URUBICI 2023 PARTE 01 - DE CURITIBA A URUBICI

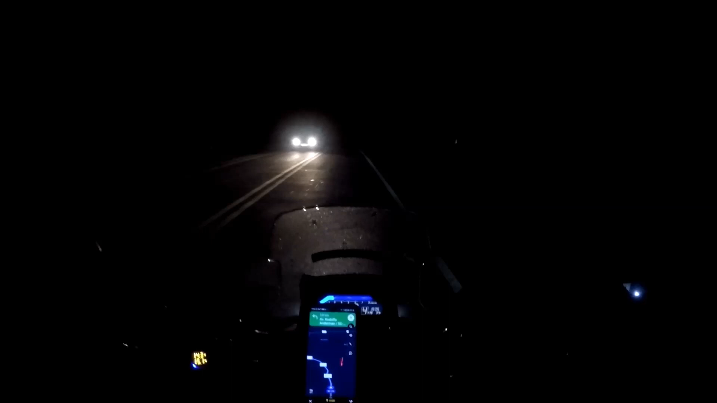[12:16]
Então, gente, finalmente chegamos na pousada.
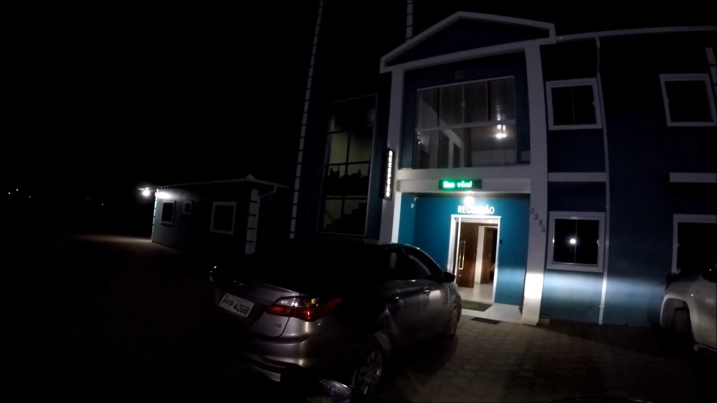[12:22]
Chegamos, estamos aí. Agora, vamos fazer um bônus nesse vídeo, hein?
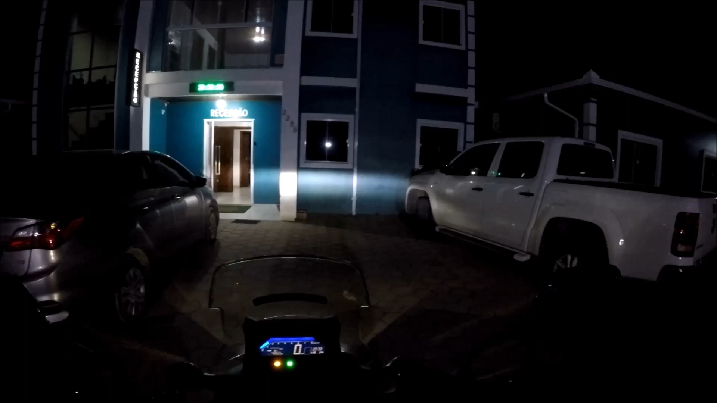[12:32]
Vamos dar uma voltinha no centro ali à noite. E vocês vão ver.
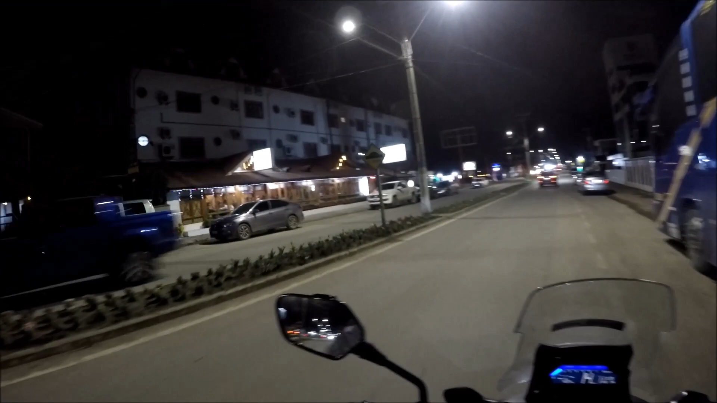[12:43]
E aí, gente, então, aqui é o centro de Urubici.
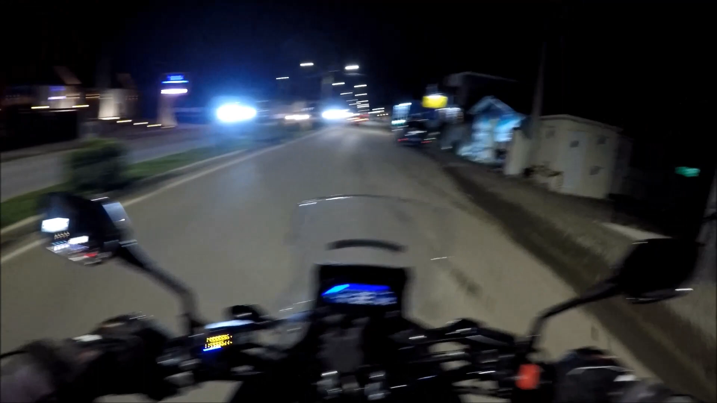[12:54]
Só que agora já tá noite, né, gente? Já 8h40. Gente, rodamos hoje 488. Vamos rodar aí perto dos 500 quilômetros. E gente, rodamos.